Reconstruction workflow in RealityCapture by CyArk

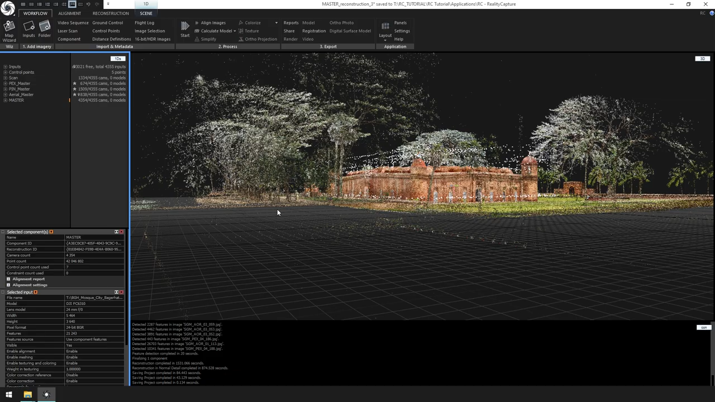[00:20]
Now that we have our master component, the next step will be creating a solid surface model or 3D mesh from the point cloud in aerial imagery.
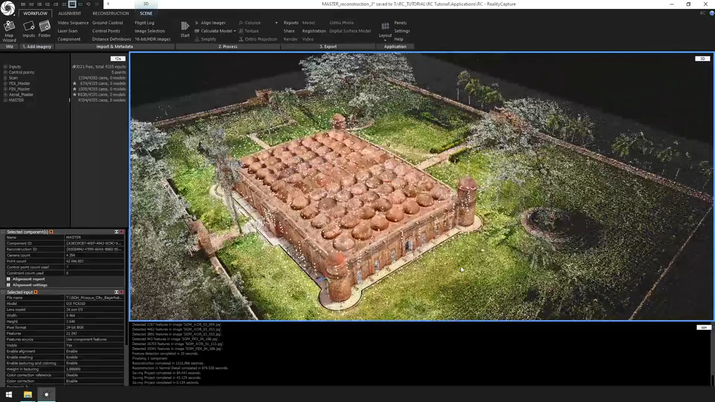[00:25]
First, let's go ahead and create a smaller reconstruction region to do a test reconstruction.
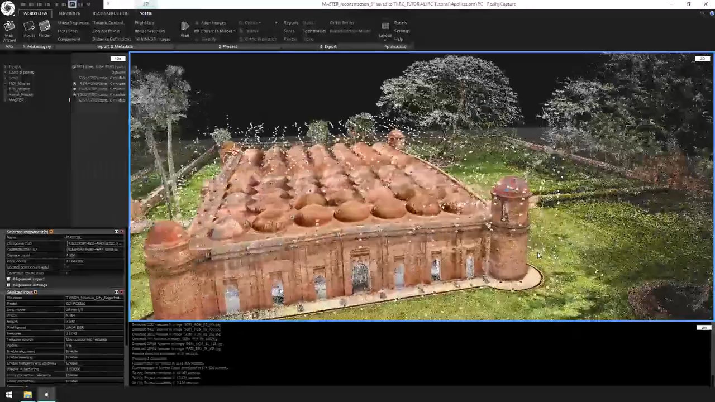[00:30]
For that, let's create a reconstruction region by going to reconstruction region,
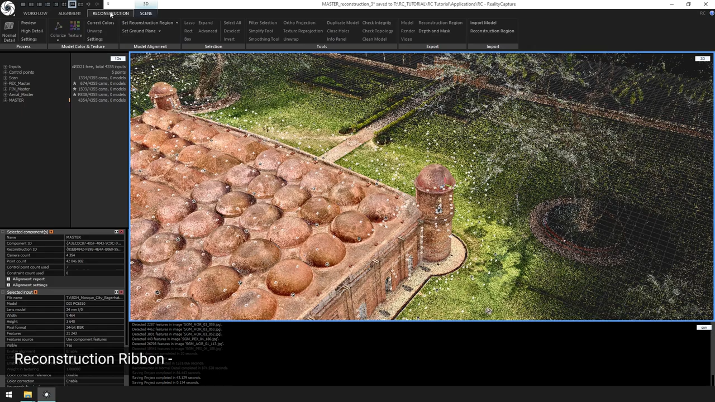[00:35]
set reconstruction region, set region on the grid.
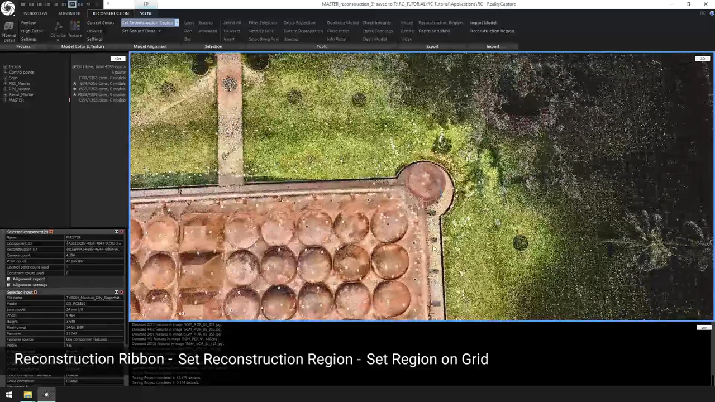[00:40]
Let's set the region around this turret, as this was the most misaligned part from the previous steps.
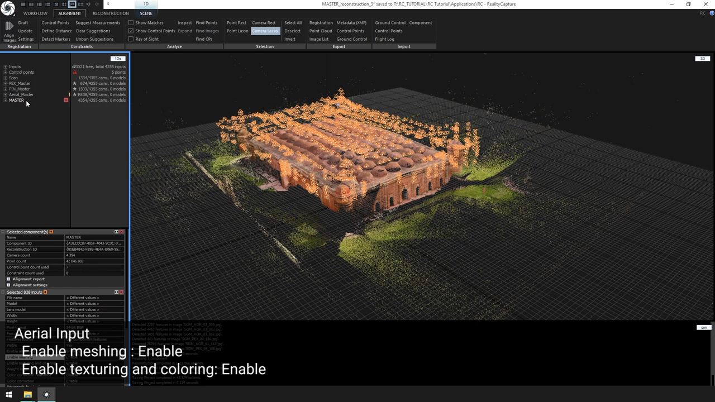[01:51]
This will allow us to reconstruct with the point cloud and aerial imagery only. If for some instance you need higher resolution or detail, we can use selected terrestrial inputs.
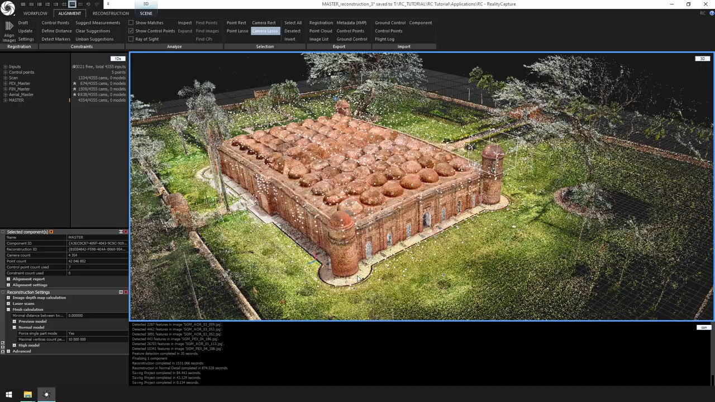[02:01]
Using this method allows for much quicker reconstruction than using all the terrestrial photogrammetry images.
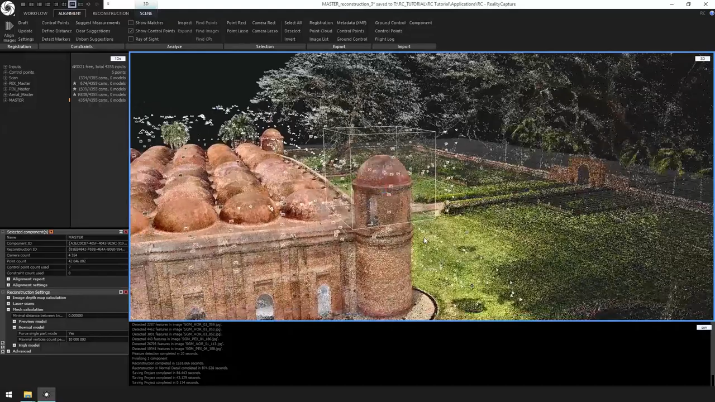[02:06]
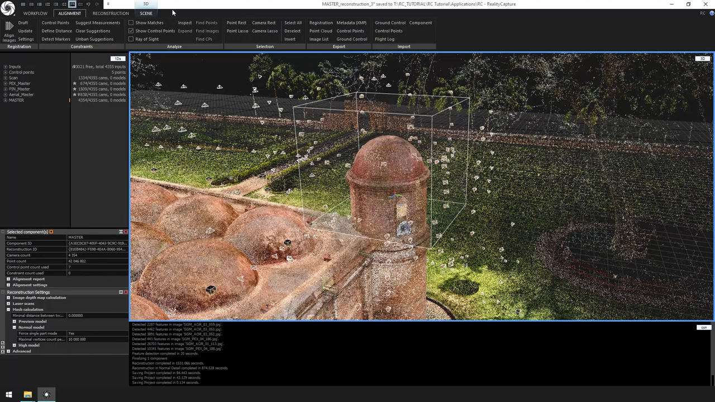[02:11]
From the scene ribbon, select the arrow next to the clipping box and select create from reconstruction region.
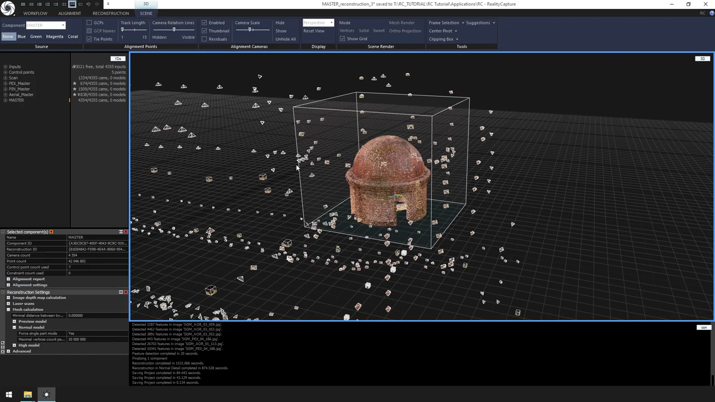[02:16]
Doing this allows us to have a clear view of the piece we would like to reconstruct. Let's make sure we have the part we want prior to reconstruction. Next, we are going to disable all the inputs we won't need for this reconstruction. For that, let's go to the alignment ribbon, point lasso, and select all the points. Then find images. Let's invert and disable these inputs in the component.
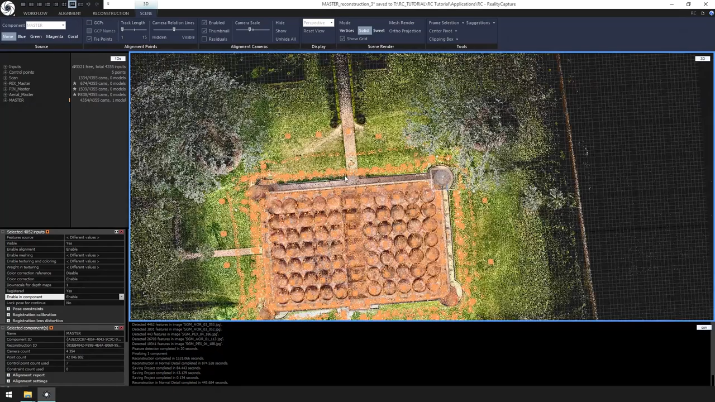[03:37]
and change the reconstruction box to the boundaries of the building.